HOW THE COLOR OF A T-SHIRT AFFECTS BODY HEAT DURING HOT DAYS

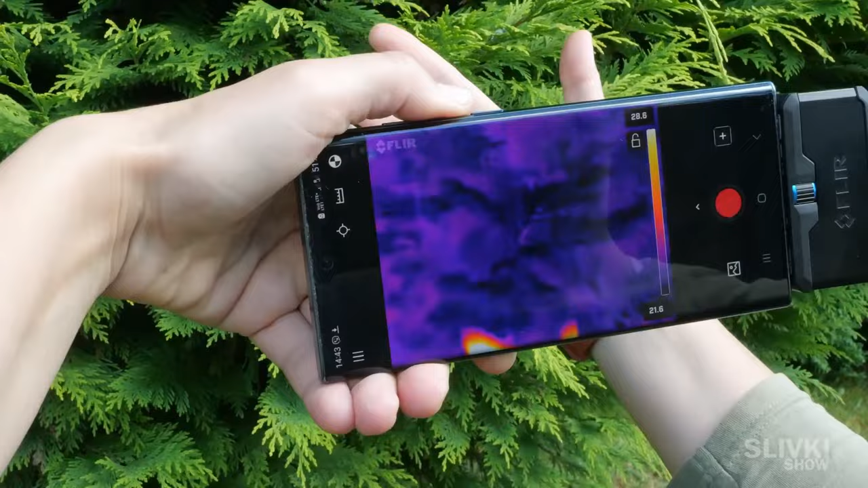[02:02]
After that, we took a special thermal imaging camera that connects to the phone and shows the heat radiation of an object on the screen.
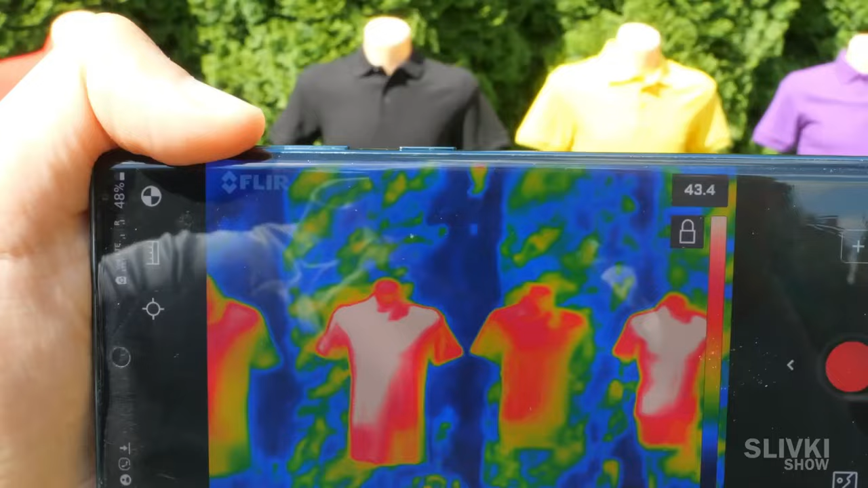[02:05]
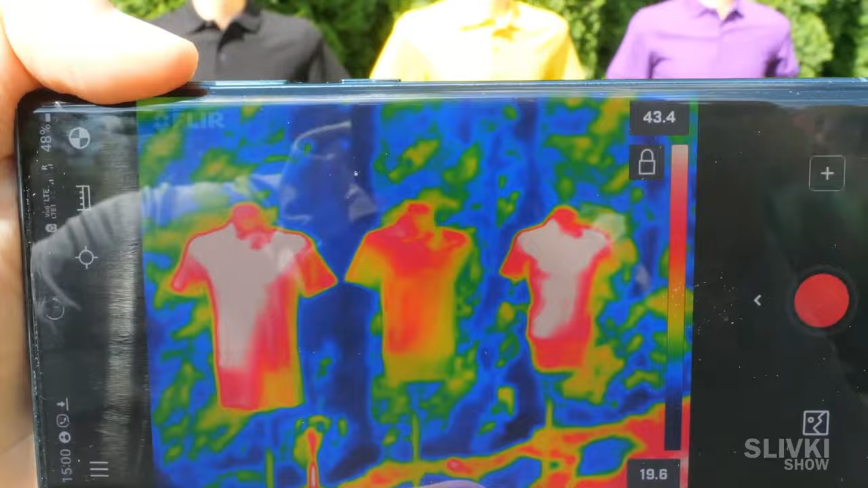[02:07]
Red and white marks are the hottest places, while blue and green are the coldest.
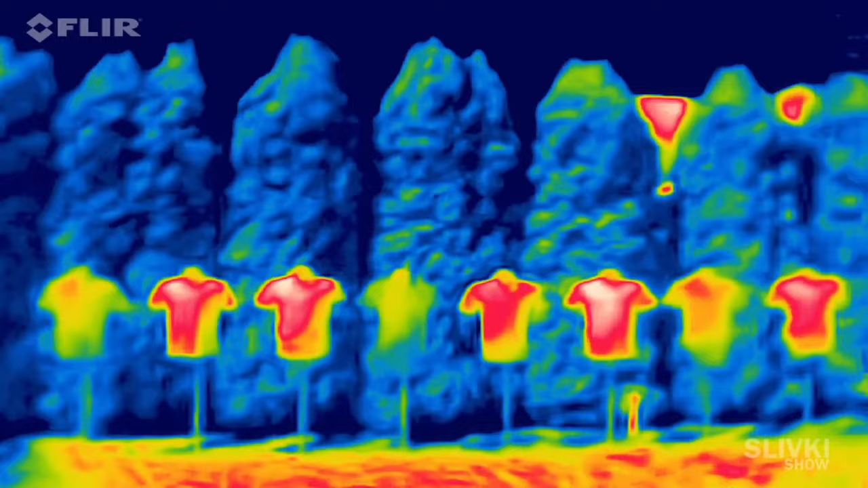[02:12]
Look at the vast difference between the t-shirts of various colors. Expectedly, the hottest color was black. But the purple t-shirt turned out to be almost as hot.
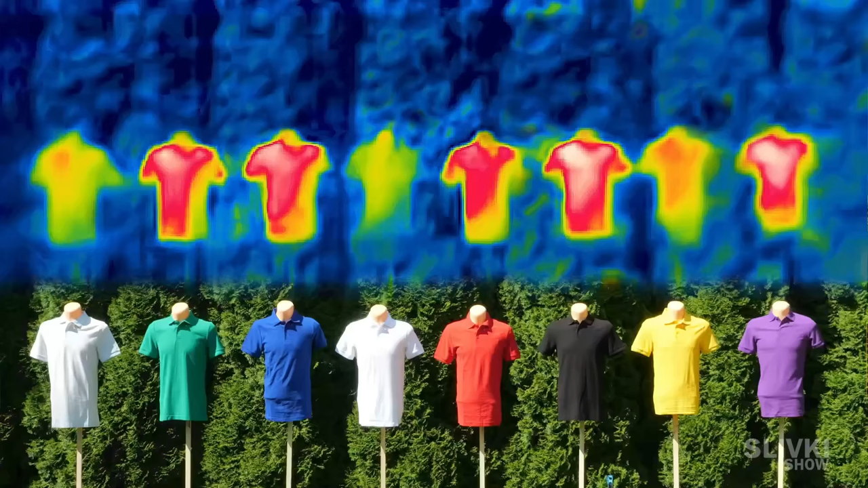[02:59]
Even the infrared image proves that these colors are the least heated.